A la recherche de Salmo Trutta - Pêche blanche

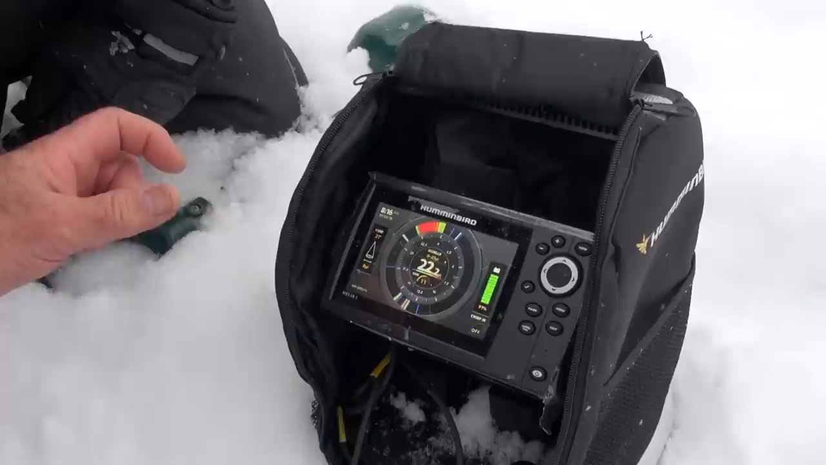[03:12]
Là, c'est pas une bande qui est épaisse, donc on sait que ça peut être une perche chaude, mais c'est probablement de l'éperlan parce qu'il y a beaucoup de petites lignes. Oui. Donc c'est un banc qui est dense. Fait que là, on voit là 13 pieds. On va installer ça à 11 ou 12.
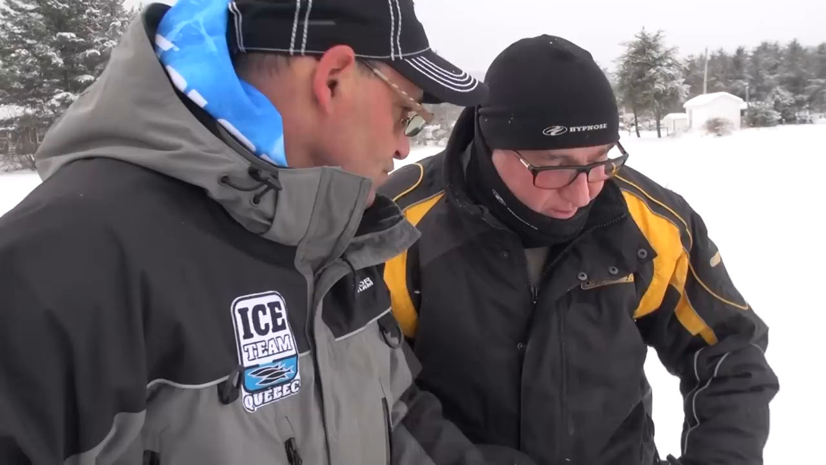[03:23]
Puis tu vas le voir quand tu vas le descendre, oui. Tu vas venir se positionner en haut.
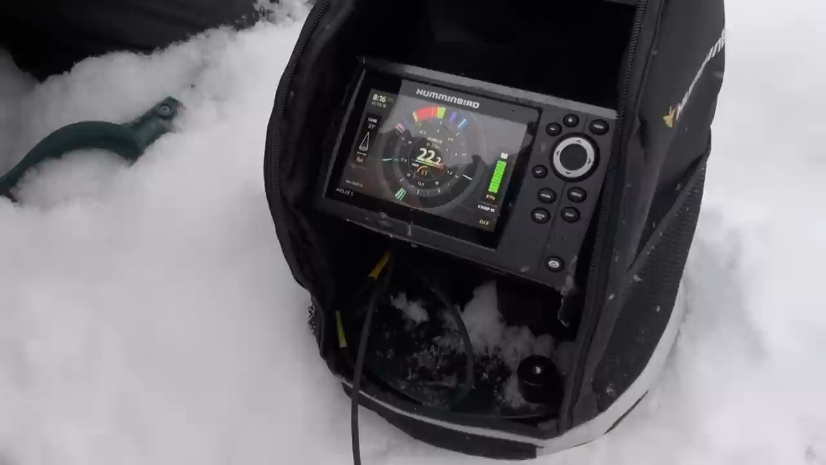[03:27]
Tout on le sait par la mesure qu'on va arriver ouais. Là. Mais on pourrait toujours te le montrer puis faire descendre des perlins pour voir quel endroit il se situe.
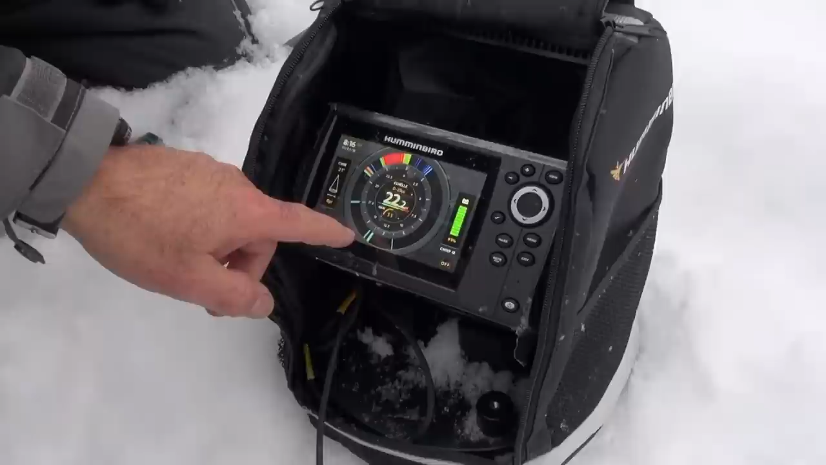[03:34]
C'est sûr que ça va bouger là. Oui. On va les perdre, ils vont revenir. Oui. Mais on sait par rapport au deuxième trou.
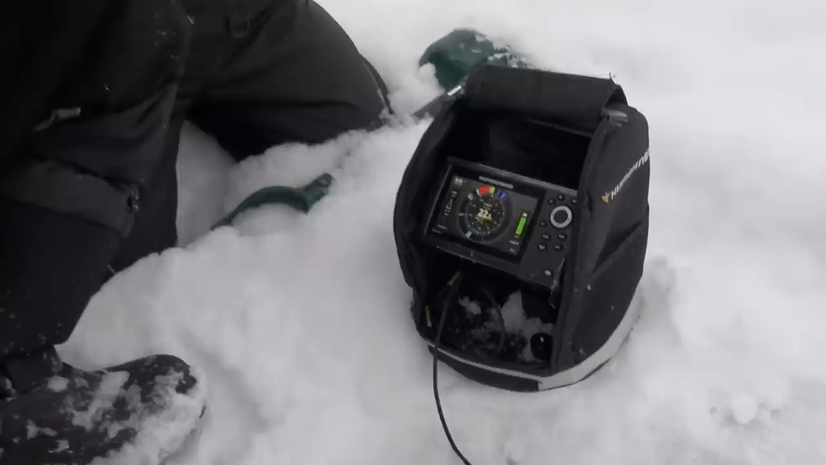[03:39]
Ça joue ici. Là. On parle de 12 pieds. Exact. Fait que on va travailler. Il y a 22 pieds d'eau ici. Parfait. J'adore ça. Oui. C'est ma profondeur. Oui.